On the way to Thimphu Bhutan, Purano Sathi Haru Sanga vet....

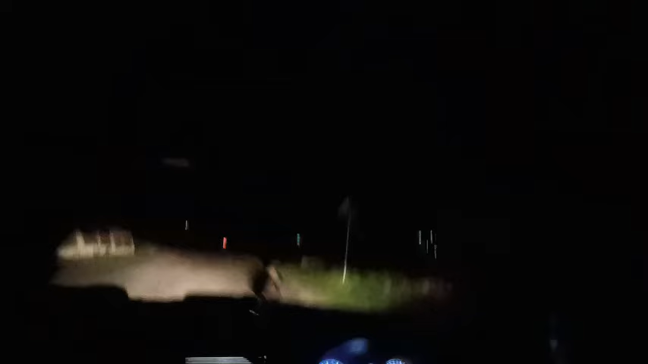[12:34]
अब तपाईँलाई म थिम्पु पुगेर मात्रै देखाउँछु राइट। र फ्रेन्ड्स, यति बेला चाहिँ हामी छुजुम आइपुग्यो।
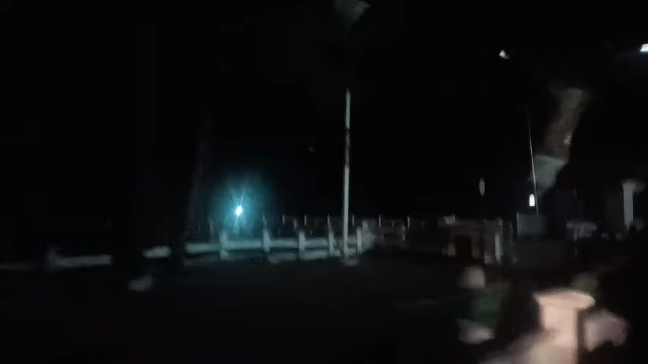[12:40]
यो बाटो चाहिँ यता पारु जाने हो, यहाँबाट हाफेनआवर हो पारु, हामी चाहिँ जाँदैछ थिम्पू।
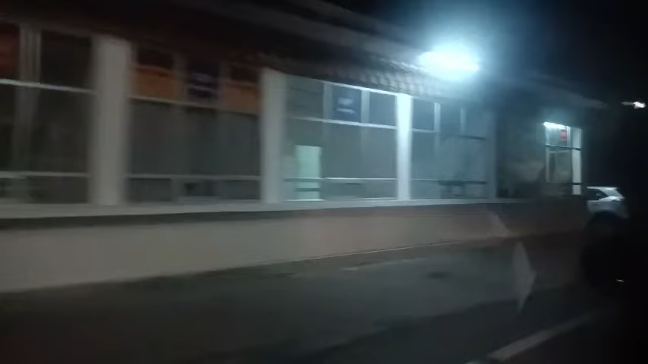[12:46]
यहाँबाट 37 किलोमिटर हो थिम्पू, यति बेला 8:45 भएछ होइन।